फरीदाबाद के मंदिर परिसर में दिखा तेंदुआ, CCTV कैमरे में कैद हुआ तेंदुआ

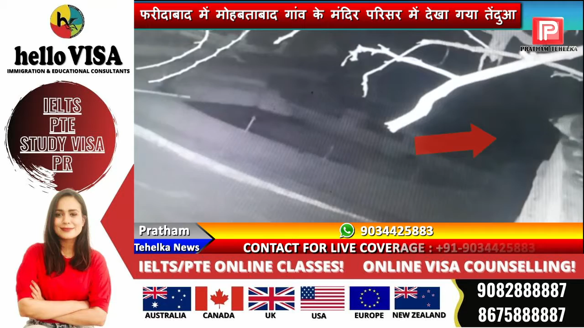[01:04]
के परिशर में तेंदुए के देखे जाने की ये सूचन मिली है सीसी टीवी कैमरे में ये तेंदुए कैद भी हुआ है जानकारी के लिए बता दे कि मौपताबाद गाओं की पहाडी में ये मंदिर बना हुआ है और
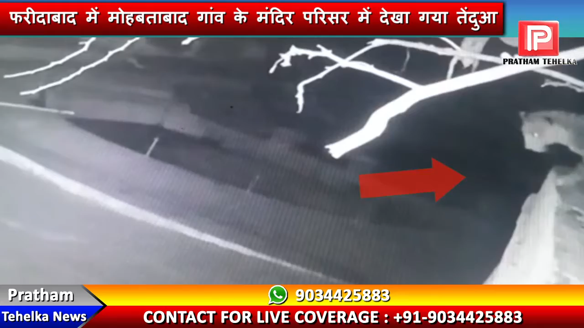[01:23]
इसी मं�
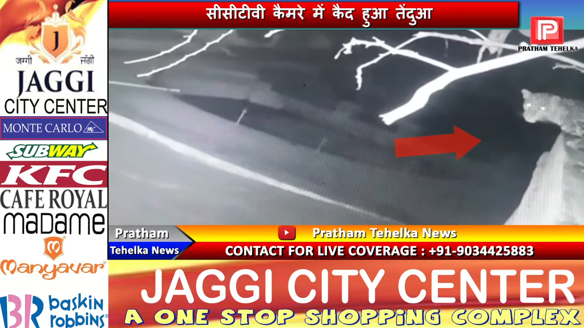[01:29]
किनों से मंदिर के परिसर में तेंदुए के देखे जानी की सूच नाम मिलती रही है और आपको बता दे कि ये तेंदुआ कई जानवरों को नुक्सान भी पहुंचा चुका है